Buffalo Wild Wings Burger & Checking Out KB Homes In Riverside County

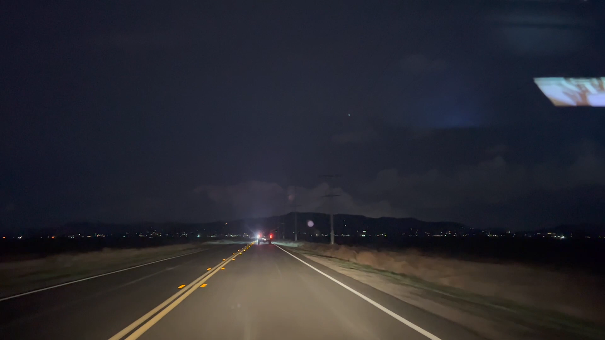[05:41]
houses are cheap where we went to today but it's because take a look at this road this is the road that you use to go towards the 215 freeway and there's nothing here like if you take a look at the sides it almost looks like you're driving in a highway in mexico so there's just nothing there's just like literally one lane going that way one lane going back and that's it right so that is one of the downsides of the homes that we saw today that it's a little bit far from everything take a look at the lights in front of us that's like a good 15 minute drive but i mean you can't have everything in this world right but we are in the buffalo wow wings